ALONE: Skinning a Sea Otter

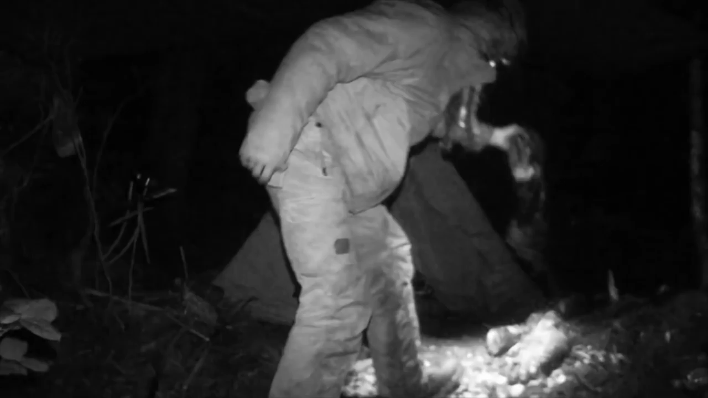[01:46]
It's completely dark right now. And I had to kind of hack and pack it.
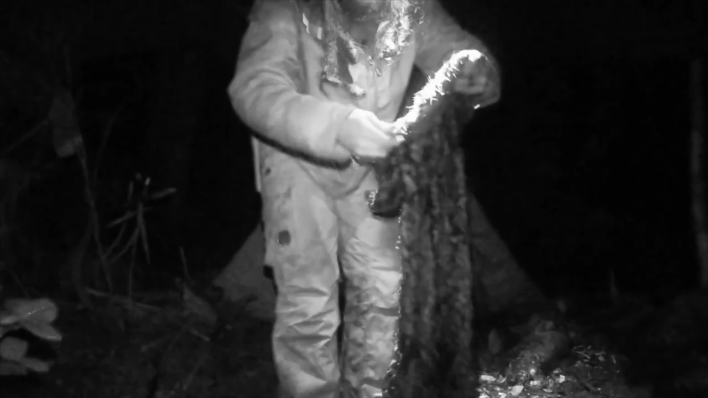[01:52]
There's my sea otter hide. Oh, that's amazing. What a gift.